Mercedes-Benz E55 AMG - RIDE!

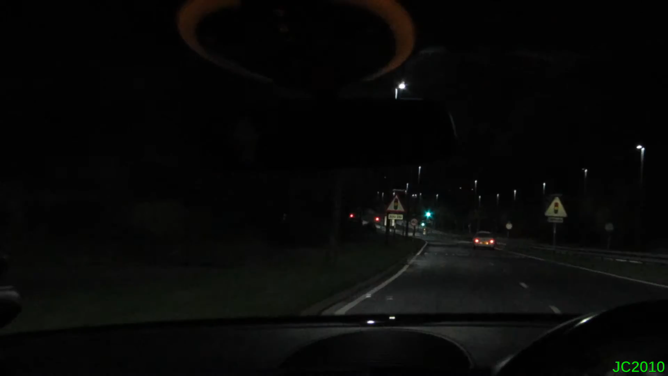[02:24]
Why would you try? This is where we did the drift. Yeah, right. We drifted literally all the way around that.
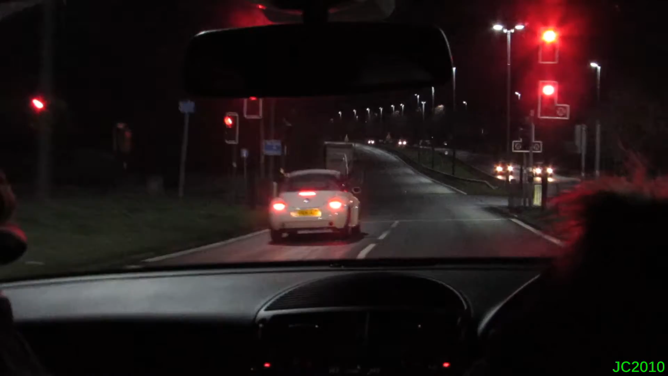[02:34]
Oh, you can't do a U-turning. There's another speed camera in here. Right down by a hill, though. Right down by the hill, I feel like. Right down by the hill, I feel like.